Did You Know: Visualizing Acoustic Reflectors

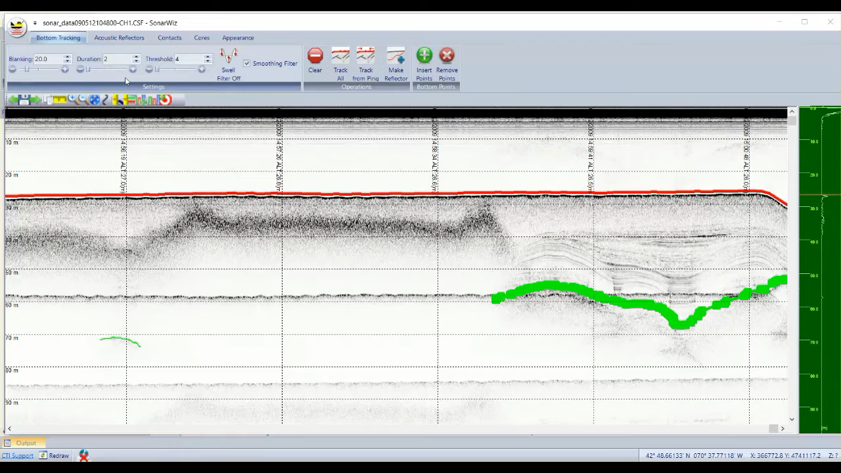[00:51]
Now, there are a couple of things to point out about RF0. First notice that the reflector is broken up into multiple fragments. There are areas where the reflector is easily traced and other areas where the profile got no return on the horizon at all. If you open up the properties of each fragment by editing it, I want to point out that I've been careful to give each fragment of the horizon the same name.
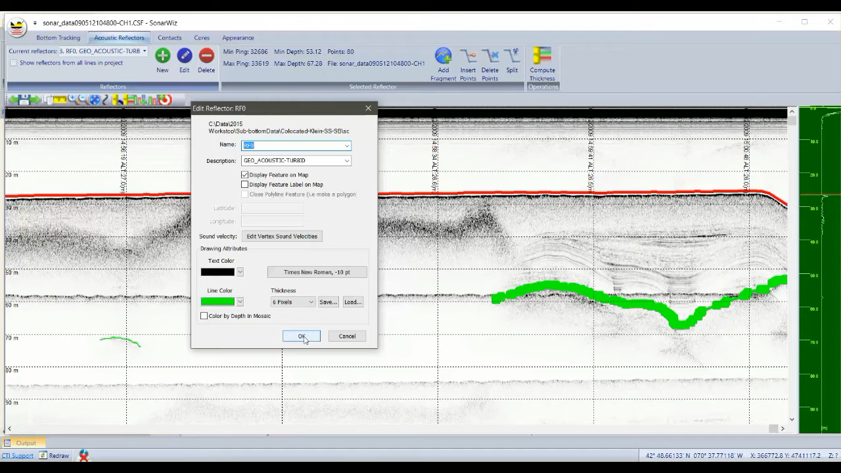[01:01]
In this case, I call it the horizon RF0 for a reflector 0. Now you can export a profile image with all of the annotation marks you see here and touch up the profile in an illustrator program.
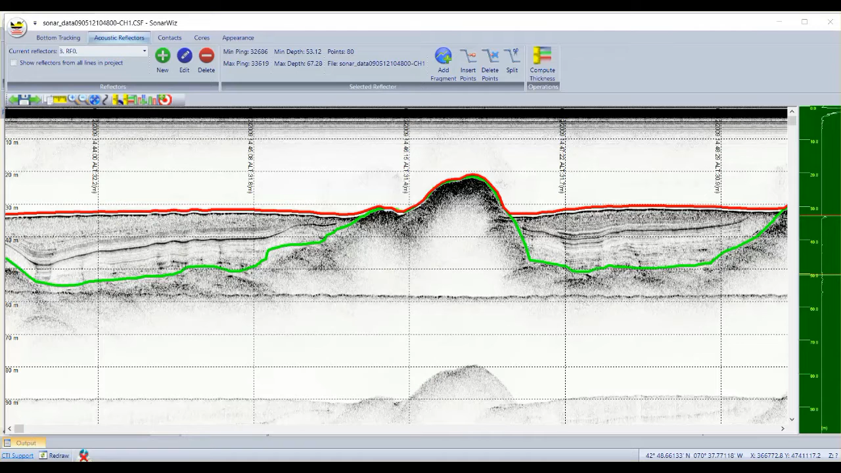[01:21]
If instead we want to emphasize the thickness between two horizons, we can use the compute-thickness operation to create a vertical patch over the layer. Here's how that works. Open the compute-thickness dialog.
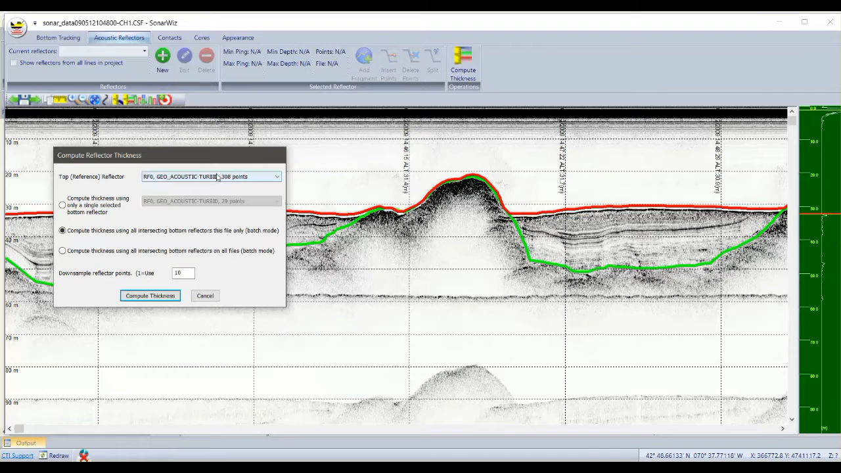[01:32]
Now select the top horizon. We'll use the seafloor horizon. Next select the bottom horizon.
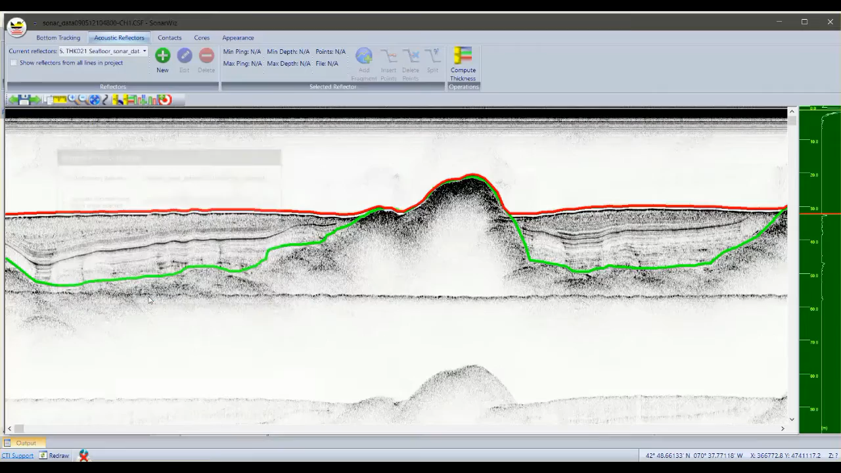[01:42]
Sonowiz will compute the thickness between the horizons and display the horizon in a hatched overlay. You can select these overlays and change some of the drawing properties. Let's set them all to red as this stands out in the 3D viewer.
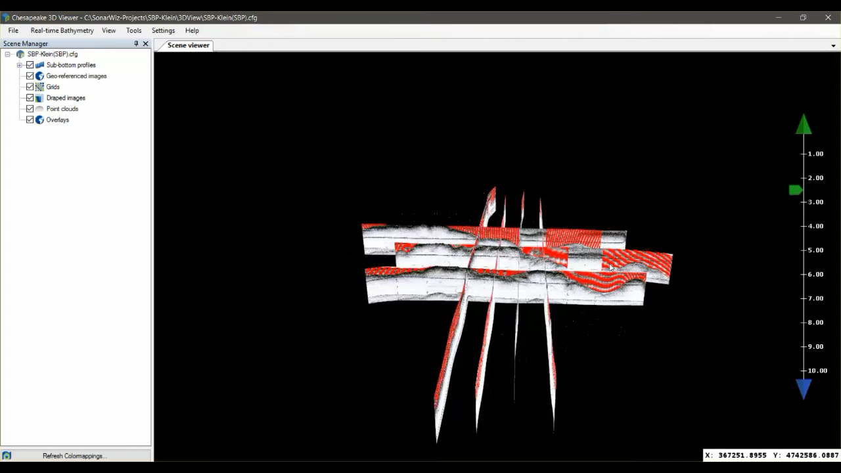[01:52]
Switching to the 3D viewer, now you can see that the layer thickness hatching gives a nice
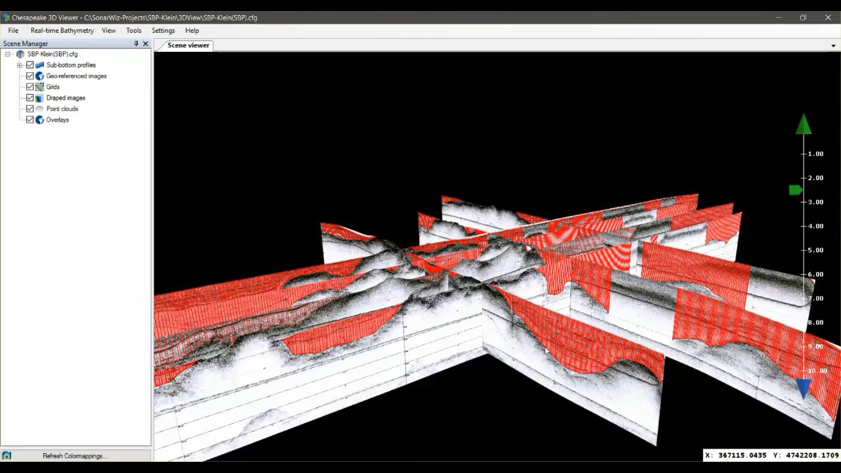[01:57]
presentation of the sedimentary infill in this area of the seafloor.
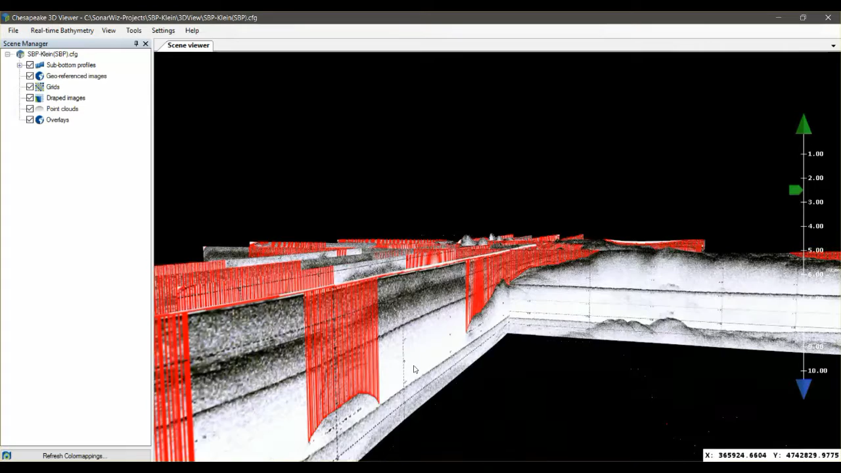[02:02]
You can spin the model around and get a better idea of how the horizon changes from profile to profile. It would be cool though if we could create a surface that represented the RF0 horizon. And it turns out that we can do that.
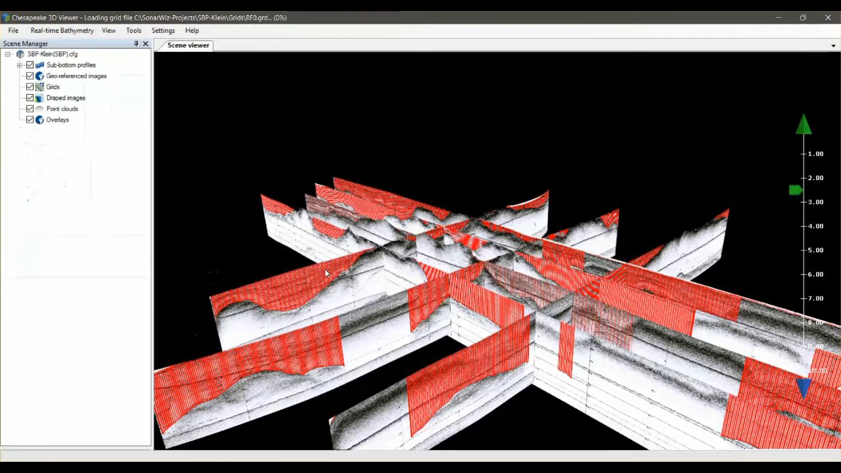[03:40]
You can see how the RF0 surface was interpolated between the profiles and between the gaps in the reflector segments.
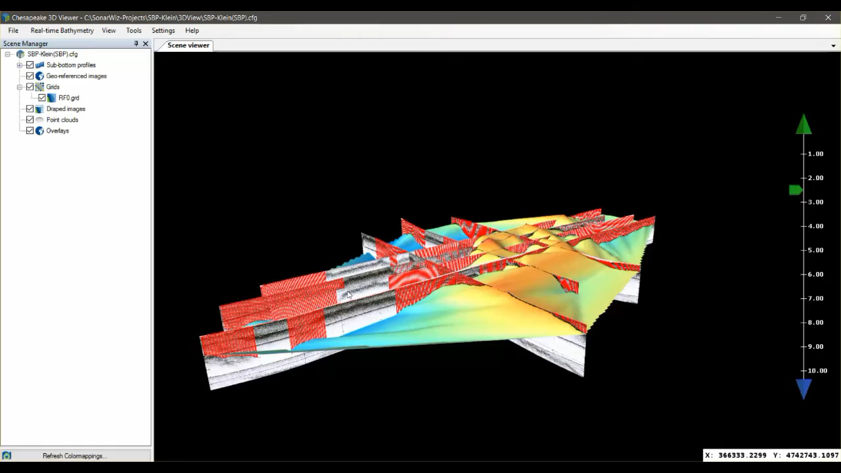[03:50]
Another cool thing we can do is add the bathymetric surface, which I also have a grid for here.
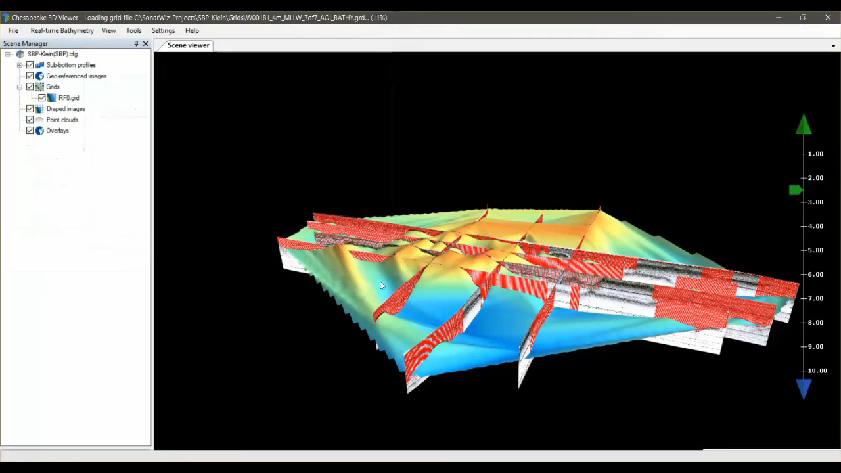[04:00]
Now the bathymetric surface has been added in. We can zoom in on that.
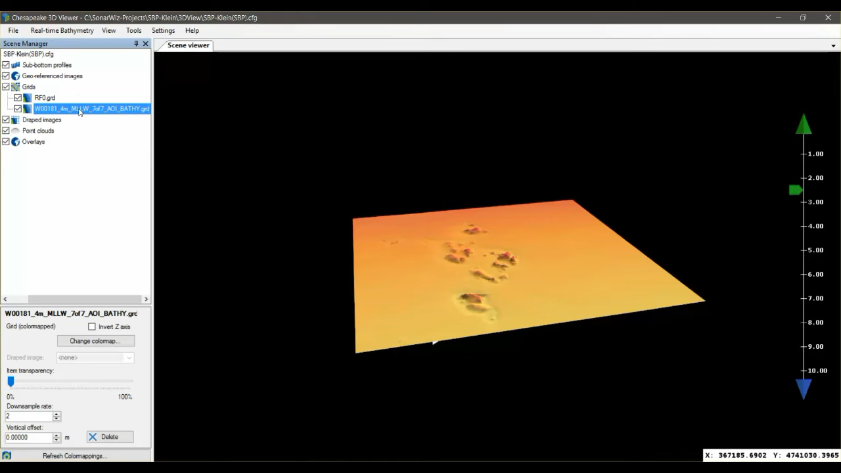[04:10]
You can do this neat effect where you make the bathymetric surface transparent to reveal what's underneath.
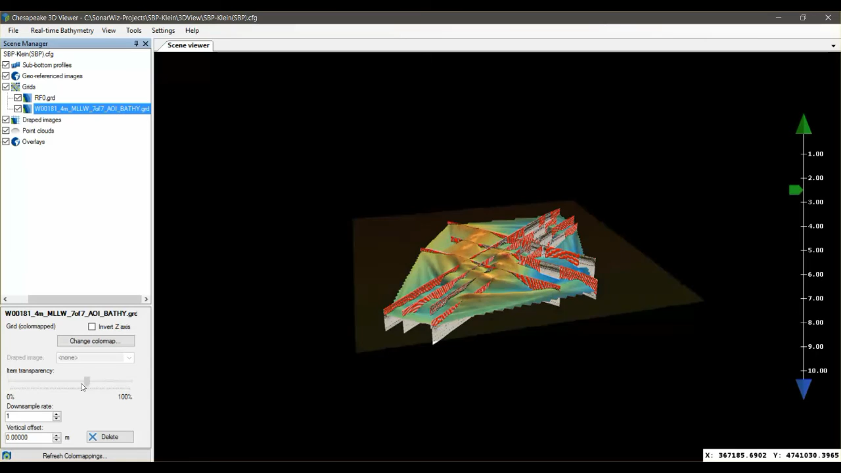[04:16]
I think this makes a really nice presentation.